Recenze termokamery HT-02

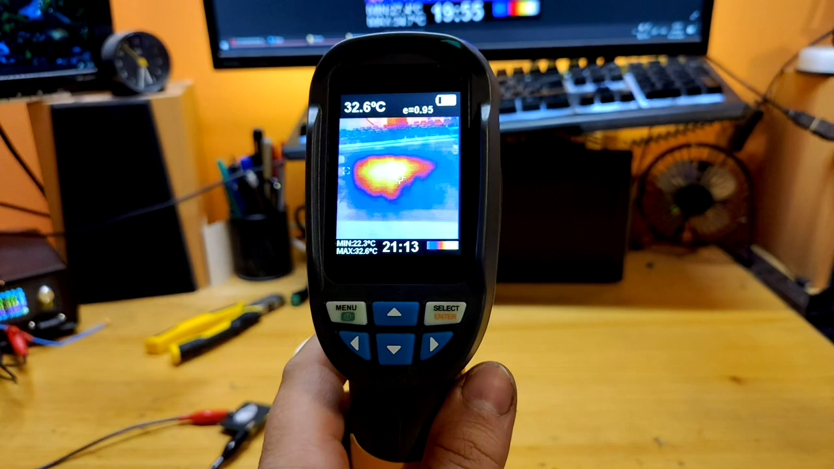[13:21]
On screen: spot 32.6°C, max 32.6°C, min 22.3°C
kterou máte od telefonu nabíječka, furt připojenou v síti, že vám topí, což znamená, že vám žere elektřinu. Když je máte připojenou furt, tak vám prostě něco se žere.
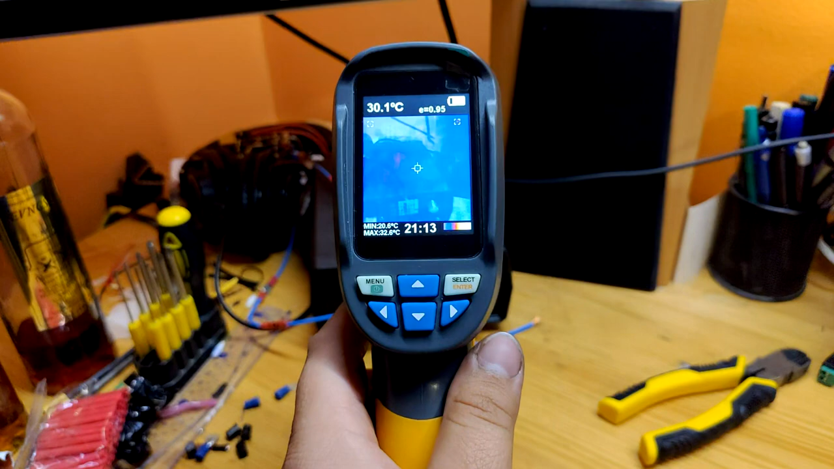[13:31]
On screen: spot 30.1°C
Tady mám třeba ten zdrojíček, ten je relativně chladnej.